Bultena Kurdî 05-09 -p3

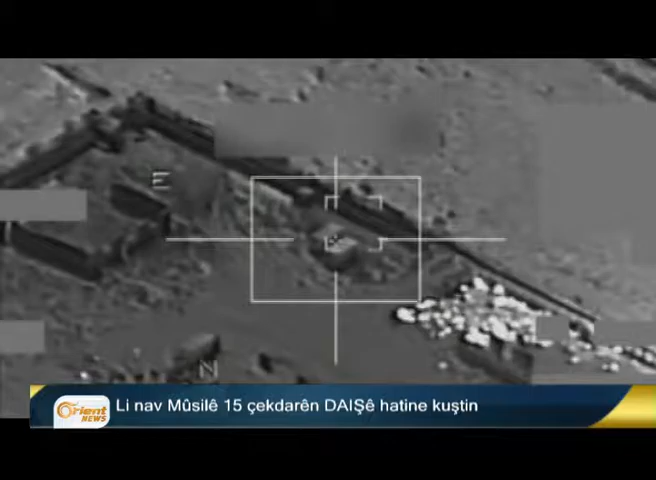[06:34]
بارگه تروریست کرنه آرمانج و به تندی بمبا باران کرنه. نوبولی دیار کریه که لگوری زانیارین کتنه دستیوان دا دا انجام هر دو بمبا بارانن دا که ایمانی 15 چکدارن وی ریخسنی حاطنه کشتن و هجمارک دنجی بریندار کتنه.